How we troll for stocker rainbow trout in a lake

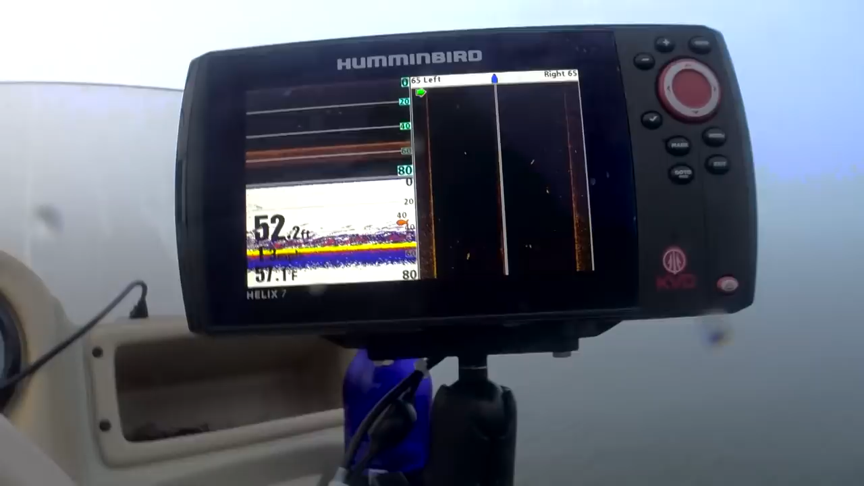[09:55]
But a lot of activity right under the boat.
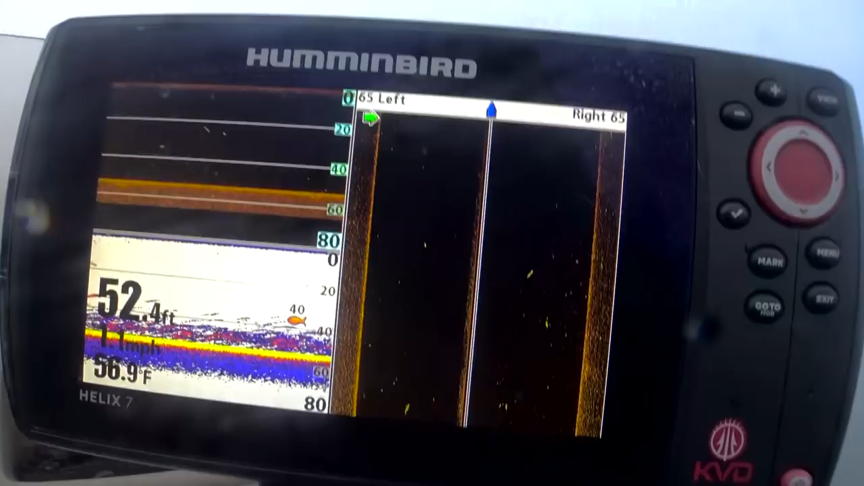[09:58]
On screen: depth 52.4 ft, water 56.9°F
Got the side scan going.
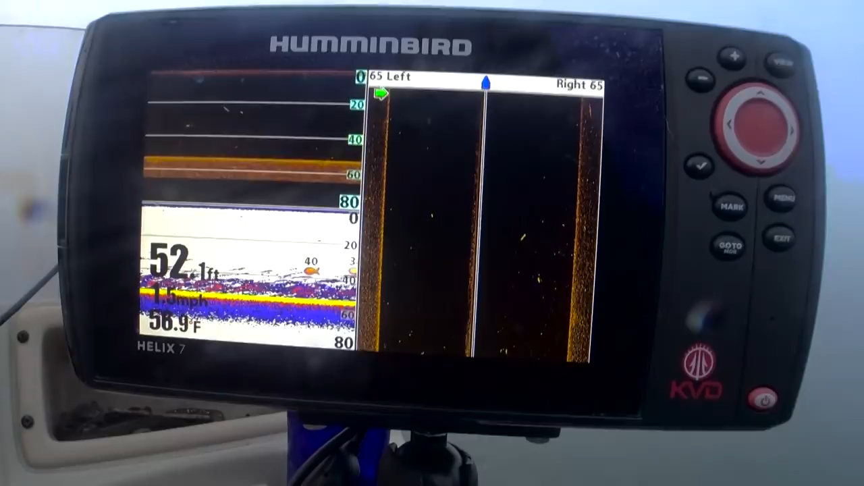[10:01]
On screen: depth 52.1 ft
Sonar's marking off all kinds of fish. So we'll make sure that, we'll see if they can bite. But it looks like I'm getting a little play on this thing.
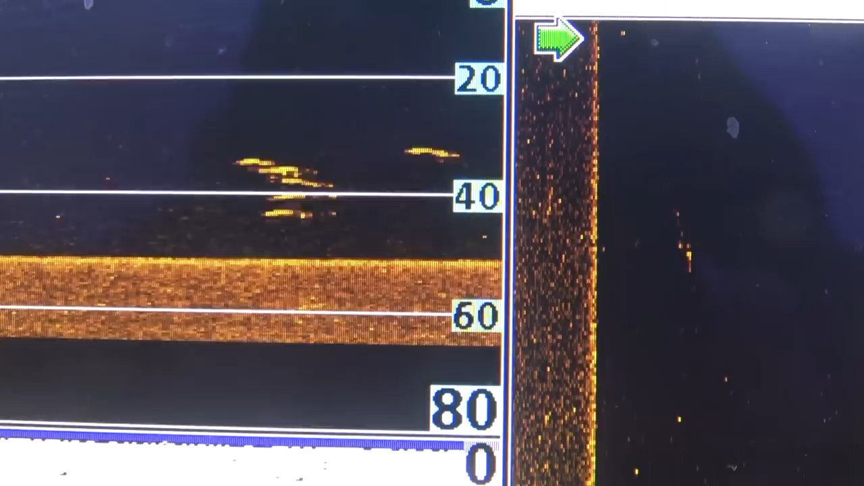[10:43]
I want to troll a little slower, let my bait pass right through that little school of whatever it is. Maybe there might be crappie moving up. That'd be cool. I'd be alright with that. Look at that. Right there.